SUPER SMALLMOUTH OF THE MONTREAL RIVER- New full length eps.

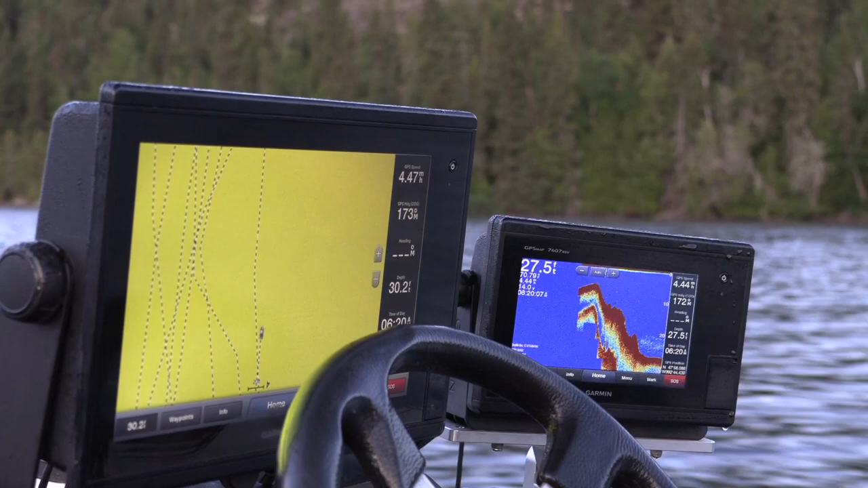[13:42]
feet of water i got the side view i got everything looking my old trails so all
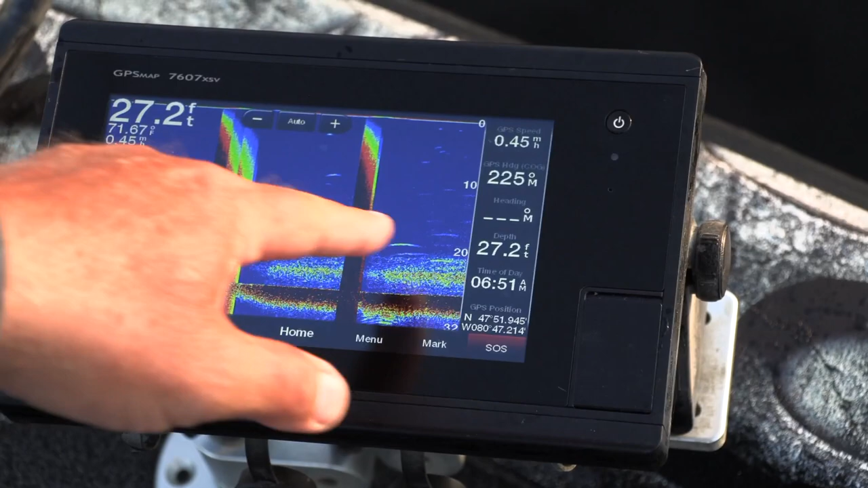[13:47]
On screen: depth 27.2 ft, speed 0.45 mph
i'm gonna do is put down to the sonar i know where i'm going there's all bait fish let's see if there's any bass out in the deep water suspended eaten bait